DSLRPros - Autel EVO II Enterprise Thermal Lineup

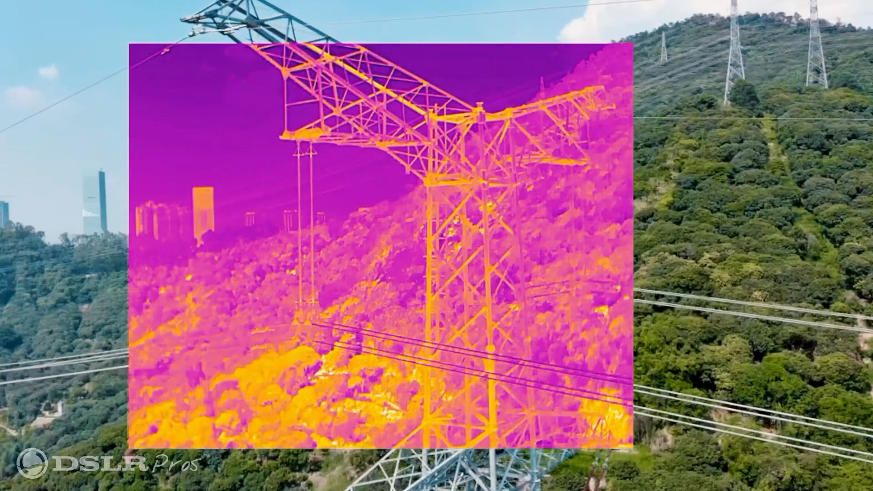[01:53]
This enables the user to be able to read
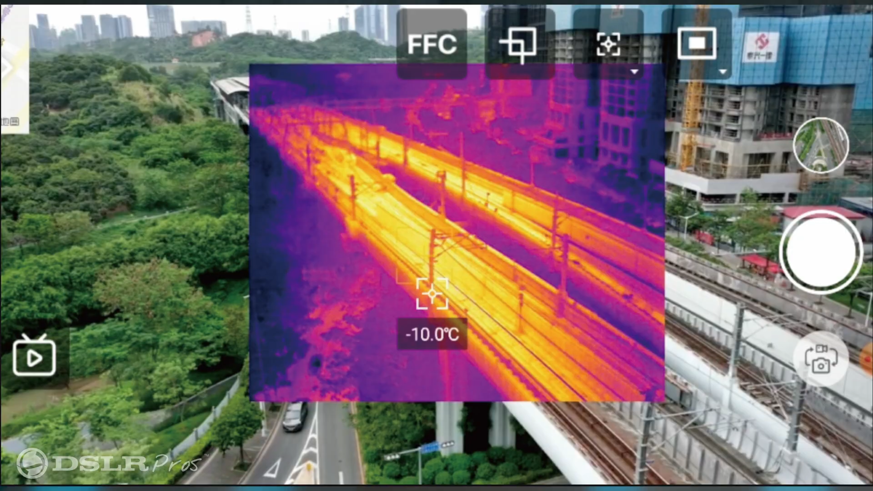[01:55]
On screen: spot -10.0°C
the temperature readings in every pixel within the image in post.